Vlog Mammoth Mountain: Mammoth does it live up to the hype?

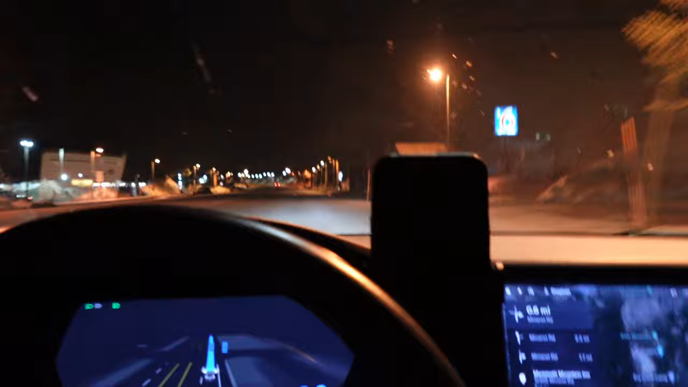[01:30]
This appears to be Mammoth Mountain. It's like downtown area.
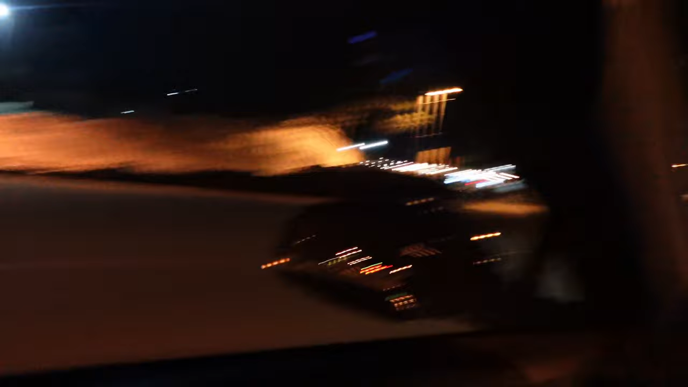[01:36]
I'm just driving in right now. Still got about 5 miles out, but yeah, first time here.
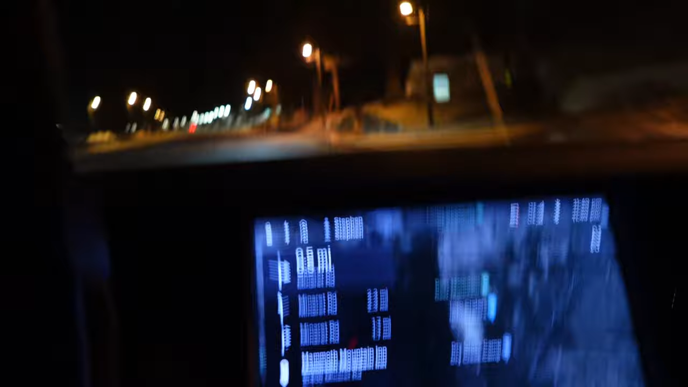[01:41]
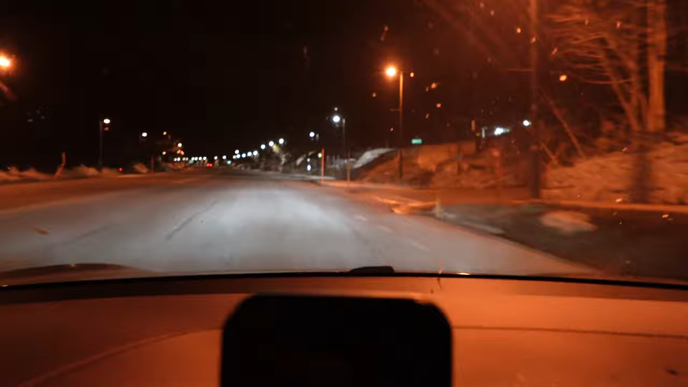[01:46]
Seems like it's a very, very big city, so that's kind of nice.